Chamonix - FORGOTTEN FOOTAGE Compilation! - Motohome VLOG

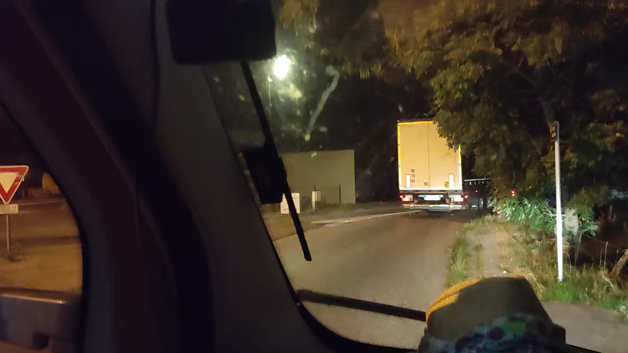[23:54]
Daz has driven into a lamppost and we've gone through a red light. This is what tiredness does to you.
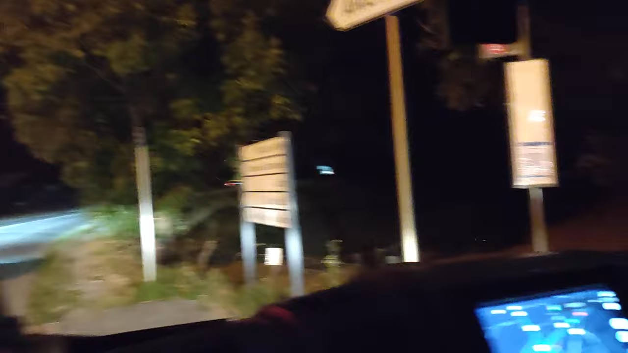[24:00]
So we are now struggling to find anywhere to stay, having done a full day in Chamonix, and it is exhausting.